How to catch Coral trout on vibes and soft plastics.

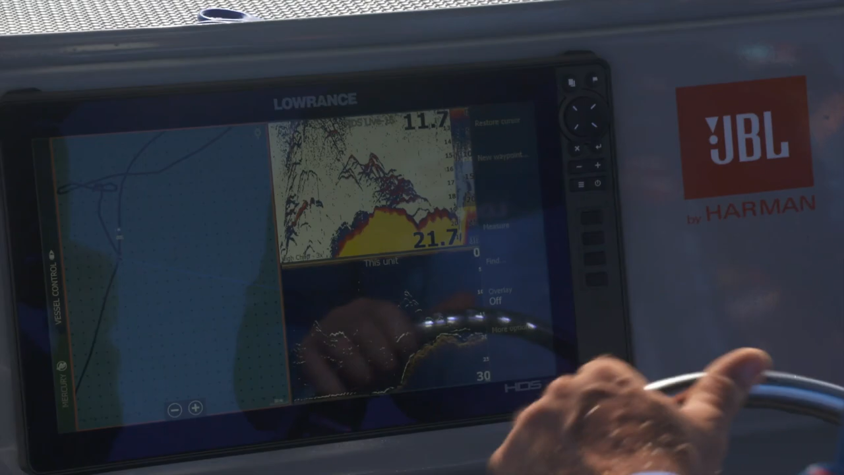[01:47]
Let's give that a go. Just what we've done, just hit that magic spot lock button.
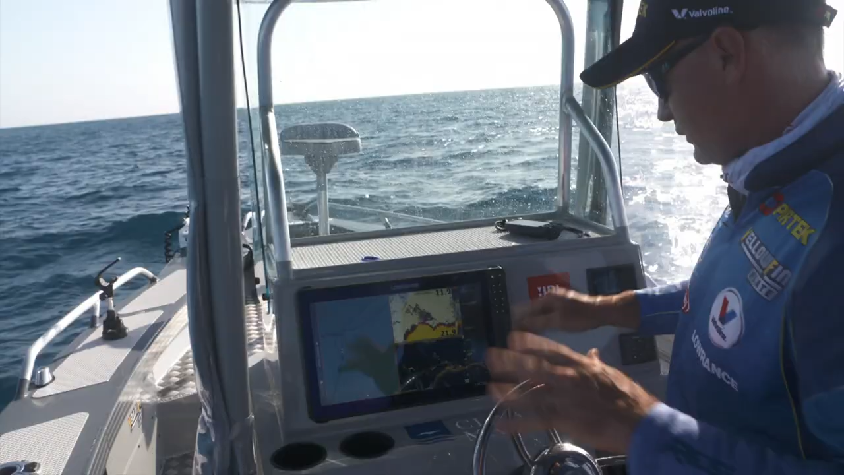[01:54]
We'll just anchor on that. Look at that. That just looks insane. So the downscan there, conventional sander picture and you can see all the fish stacked up there. Just a mark we found on the edge of the roof.
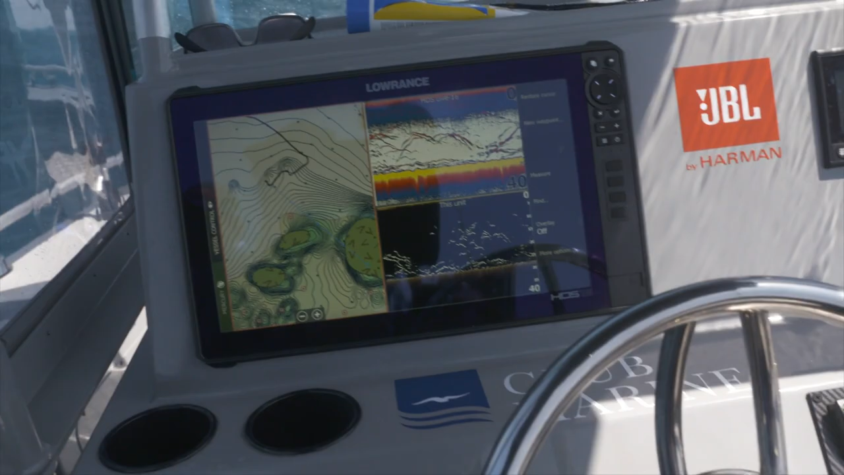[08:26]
That's just crazy, isn't it? Yeah. Some seriously good fish marking there. Go on, mate. Getting them to feed is our problem.